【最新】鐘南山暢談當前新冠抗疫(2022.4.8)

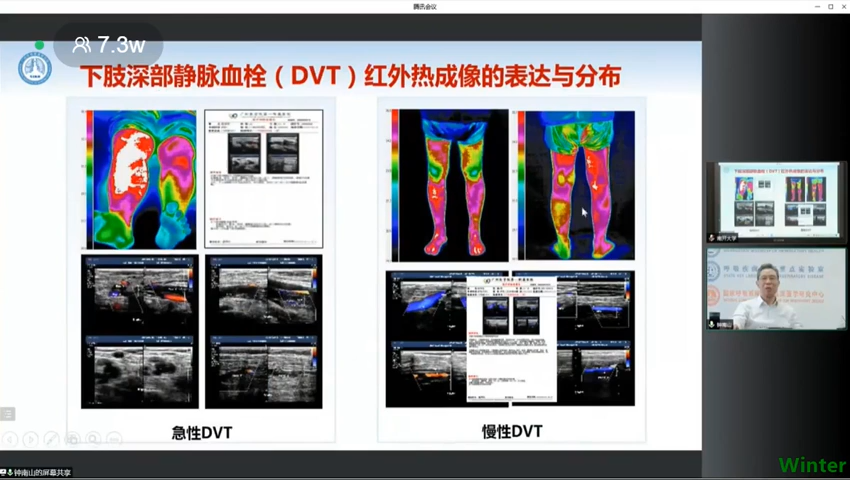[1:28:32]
超生对照发现它拧拧能解决问题而且发现这个有时候出现肺栓栓肺栓栓栓是三大猝死的原因那么有时候这个到这什么地方呢那个栓栓的部位以后跑到肺比如这个病人我们发现不在下肢后来用红外的
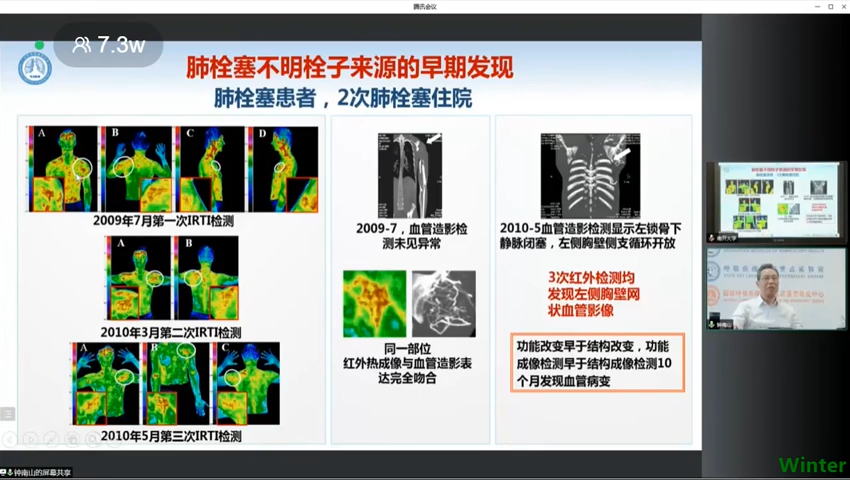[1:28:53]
方法就发现是在这个左手骨左手骨静脉后来做了这个手术以后这个病人得到了治疗